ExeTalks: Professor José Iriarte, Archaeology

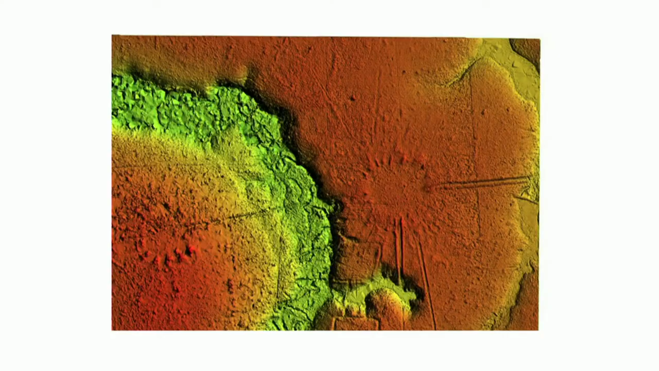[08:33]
And here you have one of these examples. This area was completely forested, and by applying LIDAR, we have these circular villages with these roads that appear just below the forest.